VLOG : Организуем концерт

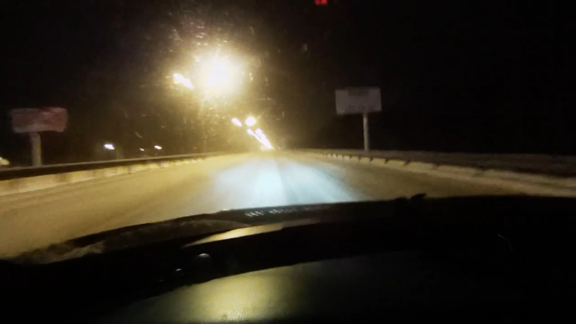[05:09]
Это наши ясманы, наши дети. А вот с этим, кстати, я сталкивался, что сейчас будет впереди.
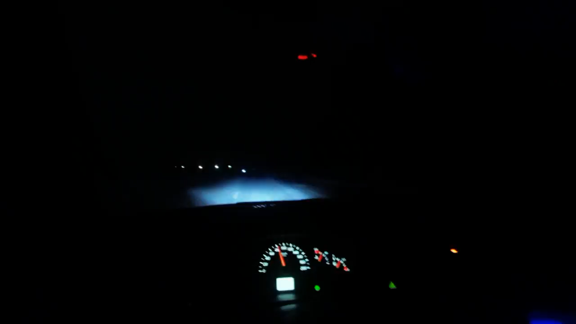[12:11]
Едем на полностью своем освещении. Контраст, не правда ли? То есть я вот это вот еще хотел. А сзади, вон там все светло, мегаполис. Ну, так вот они примерно, мне кажется, и подсветили чисто дорогу до аэропорта, чтобы более-менее такая приличная была.
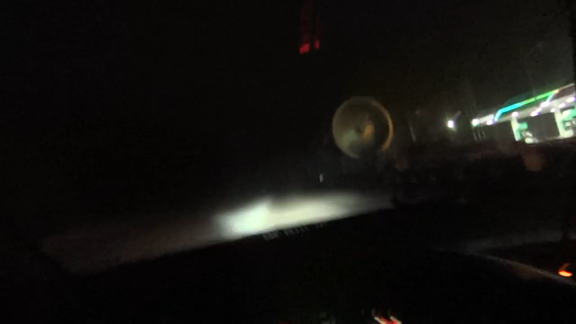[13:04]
Вот первая была, знаете, такая огромная бандура, она еще такая подсвечивалась. Я не серьезно, я не понимал, что такое. Вот, а у нас метель, сейчас включим дальний, вот, видим метель. Надеюсь, камера передает вот эти все песчинки, какой ветроган дует. Будем надеяться, что дороги дальнейшие не сильно занесет, и мы как бы нормально доберемся. А если сближе ехать, то, по сути, ну и незаметно.